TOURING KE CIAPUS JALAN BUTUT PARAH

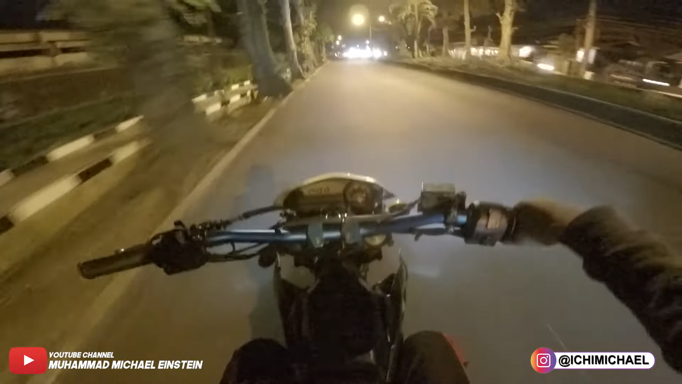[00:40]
mau ke rumah temen gue, si Adnan Gue bareng sama Rangga nih, naik ride-naik ride gak jelas sih sebenernya Waduh, mantepan, Rangga anjir, ambil ketabrak tuh orang
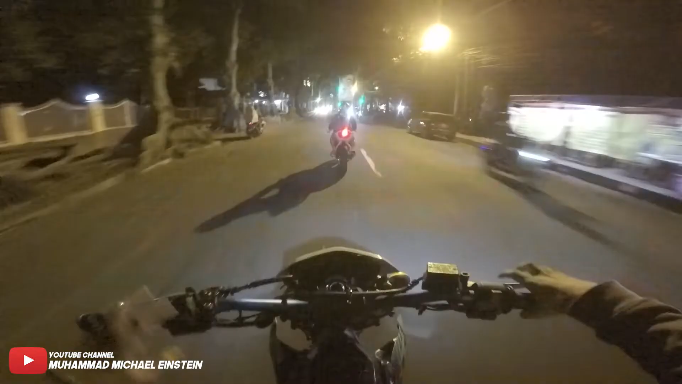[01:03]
Gila
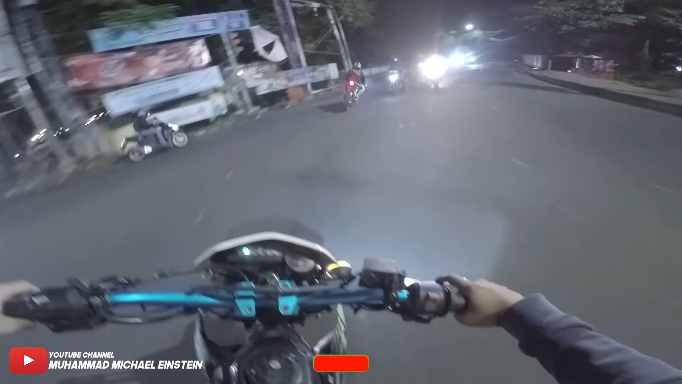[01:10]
Goblok coi itu orang, yang tadi naik mobil Sangat berbahaya
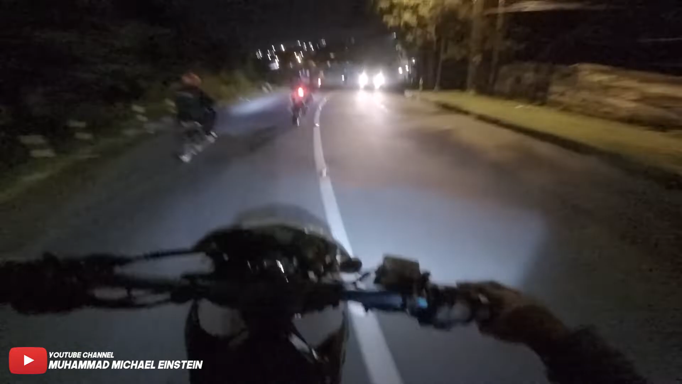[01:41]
Naik ride-nya, kabut-kabut banget nih orang Waduh, pariok kenceng, boy Wuhuu Kita naik ride-nya nyantai aja
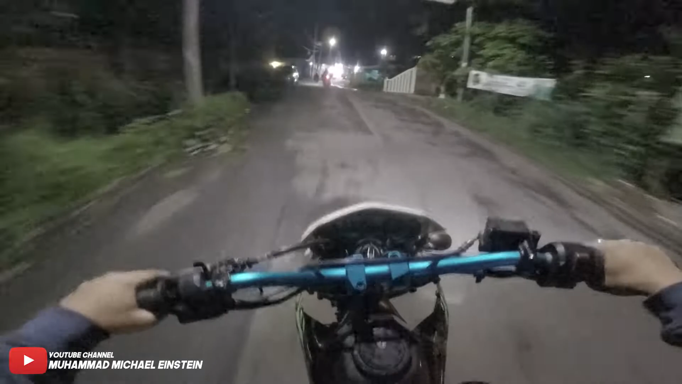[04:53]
Jungle fast aja Nih, jalannya langsung kesini nih Wow Tadi jalan jelef parah boy Lewat tadi gue Perasaan jalannya bagus ya Renja ya, remang-rembang ya Ciaapus
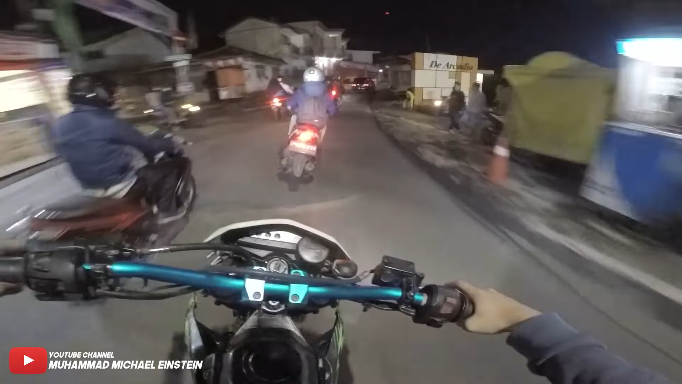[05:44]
Mantap sekali boy Ini jalannya sempit nih Kalau loat sini nih Udah kayak apat tau boy Kadang suka bikin macet nih Kalau ada mobil Tuh, kayak gitu tuh Rangka goblok N慘i aja Gerti aja
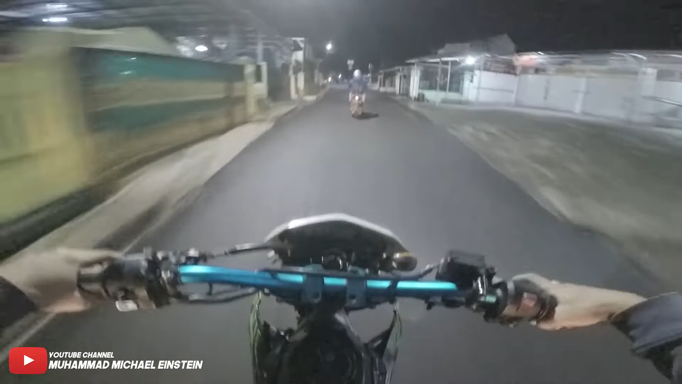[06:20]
Gerti aja Meree aja N慘i aja Gerti aja Gerti aja Gerti aja
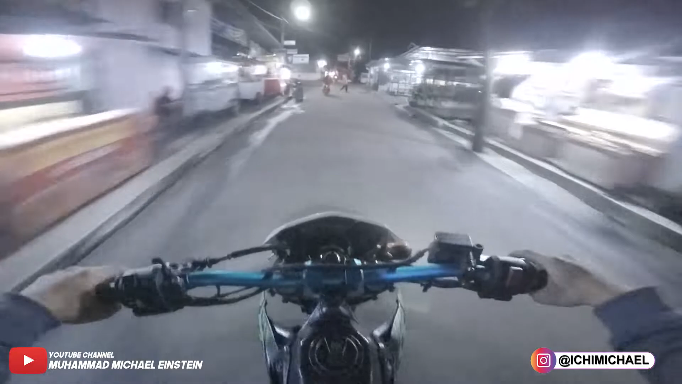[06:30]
para ruten akan teteh pada lewat update-nya
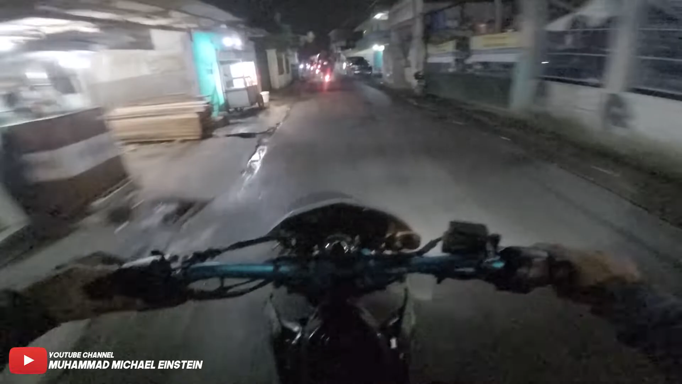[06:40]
jalan abutut pisan di off-road kan kok update-nya
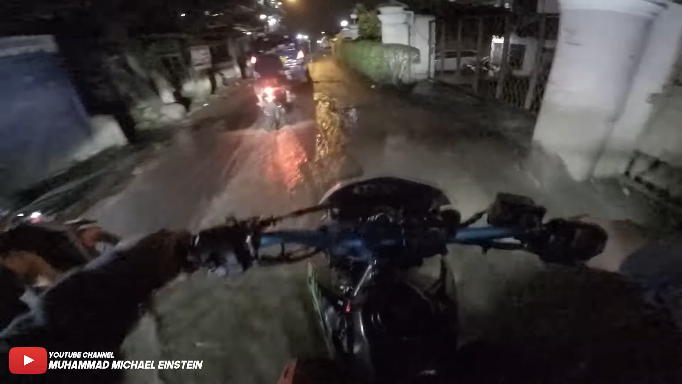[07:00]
jeloyumah sebenarnya 14an gak apa-apa cuma beceknya itu males gue anjir anjir ini kalau gue gak ini kenal motor ini gak pakai sparkboard belakang anjir jadi sampai ke kepala anjir kalau becek